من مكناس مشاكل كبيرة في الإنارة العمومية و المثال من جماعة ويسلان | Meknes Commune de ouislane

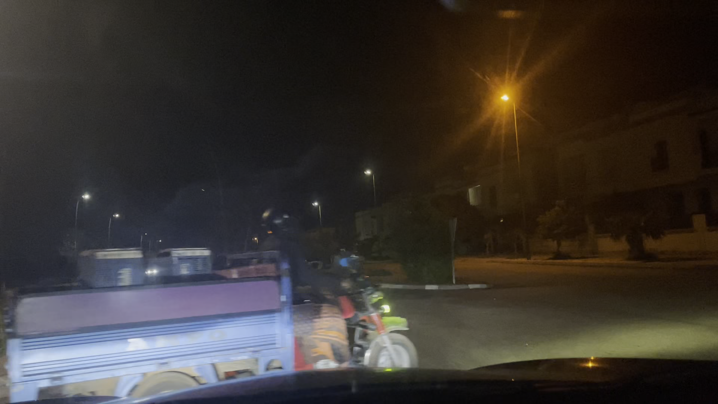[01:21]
هذا الورش الورش ثم الورش ثم الورش الورش الورش احساس بالأمن والذي جاي تبين المدينة هذا الورش هذا الورش حاليا انطلاقا من الدخلات المكنس من الجهة الويسلان
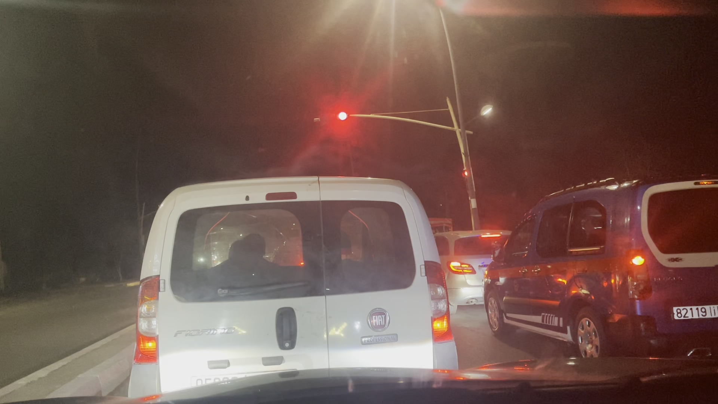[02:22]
يعني المداخل كاملين خصوهم يكونوا ضاويين خصوهم يكون في المستوى هذا نداء احنا درنا دبا انطلاقا من الدخلات الويسلان وما زال غادي نعاودو نجددوه ان شاء الله تعالى في المداخل الأخرى ان شاء الله تعالى ان احنا مقبلين على معرض ونبقوا معرض
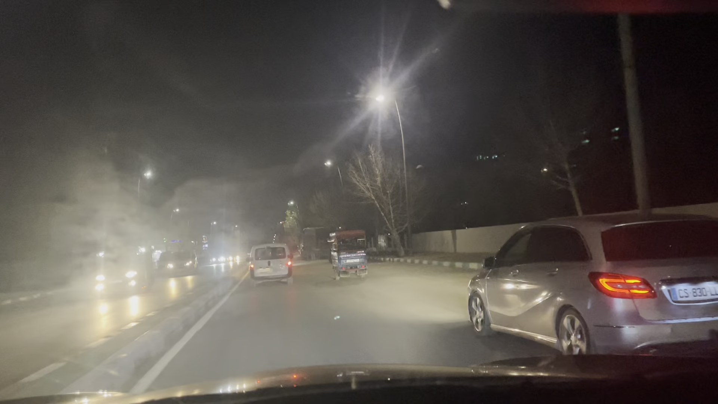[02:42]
احنا مقبلين على على واحد العداد ديل سميته لتدورة بلدنا وفي بلد الميته من داخل تلقى تضوما كانت في الدخلات المدينة وتشوير ضعيف وتشوير طوروقي
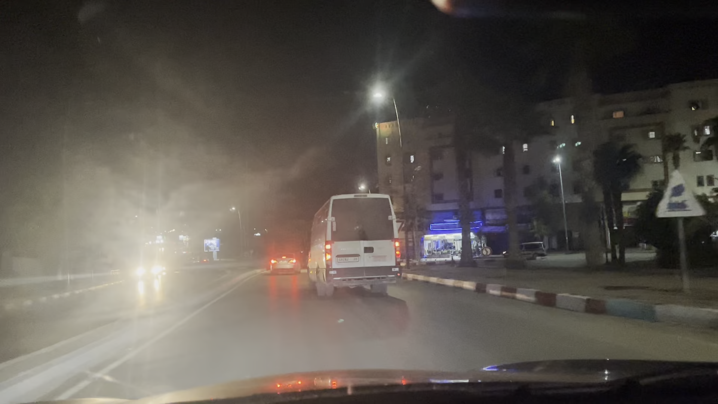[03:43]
ميتة ميتة بعد المعلاه هادا ها تشوف ها ها ها هو رنبوان نورمال موخس يكون فيها الإنارا تكون قوية
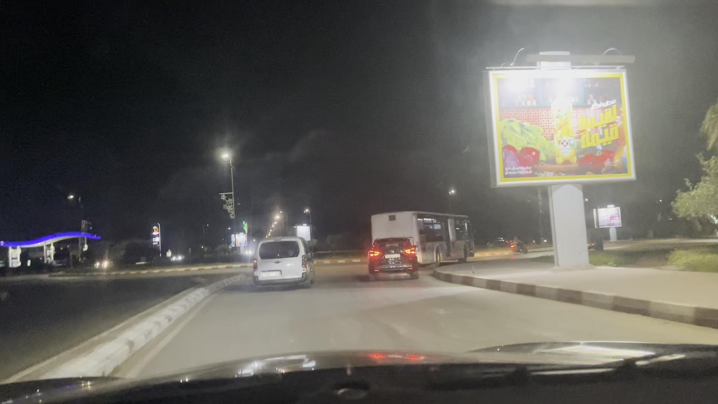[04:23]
دخلات في المستوى المستوى الرنبوان الكبير ديالويسلان بتي تخلق كما قلنا الإضاء إضاءة أضعيفة
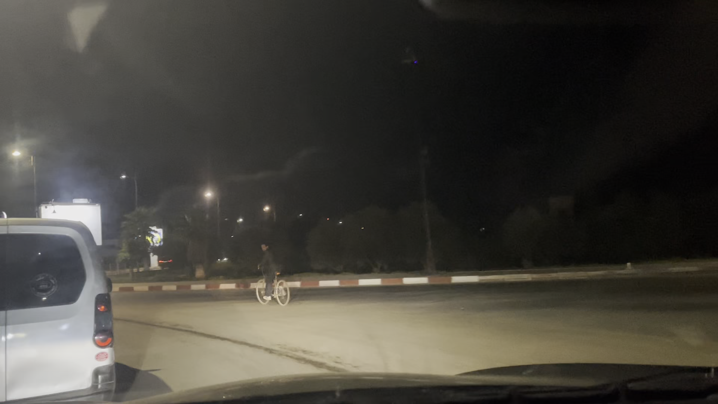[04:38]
بتي تخلق بتي تخلق بطوية
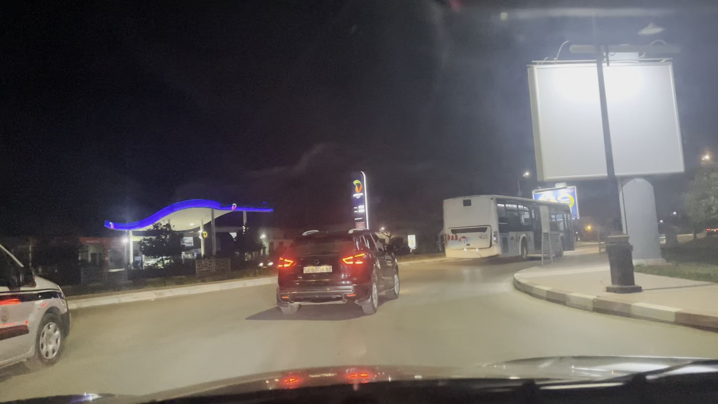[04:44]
طايرين هاو واحدة نحن بطاير في الدورة ولم يتم تعويضه مستوى ها نشوف نشوف البولات بعدها قاعدت يضوء لك السمنور وما دووية الرساة في كلهم طافين
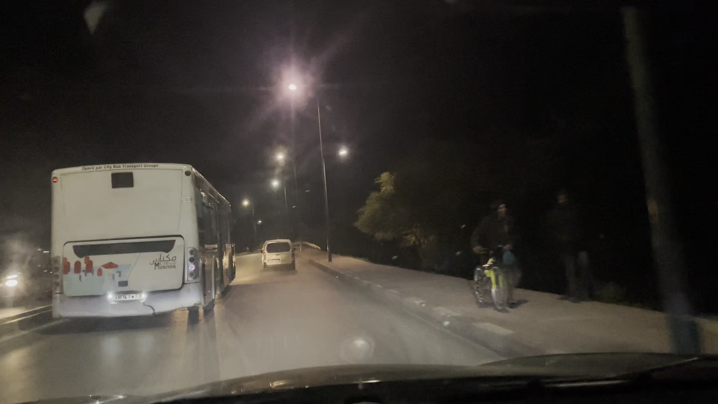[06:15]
لا جمعها بطوه داخل طاير مسلوكا تخرجين هاوما البطويات البالي اللي نورمال ممديرين باش يضويوا الرصيف الرجلين كي مجدبا غدي يمكن الرجل يدوز هنا مع درنات اللقاح وحوادي تسير كتيرا فهدا هادي مناشدة الجماعة ويسلان جماعة مكنس نوضو تخدموه وجددونا الانارة هاد الشي هادا لا يعقل احنا
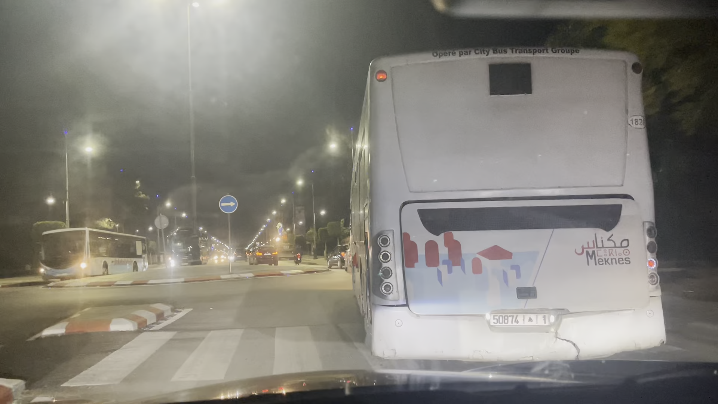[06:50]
داخلنا نفوط دي الجماعة مكنس هادا شارع بيرانزاران شارع جيش لمالكي عفون شوية ضو بعدا خطة هو كين عدة ملاحظات ولكن حدا بالبالي اللي غايدوه والارصيفة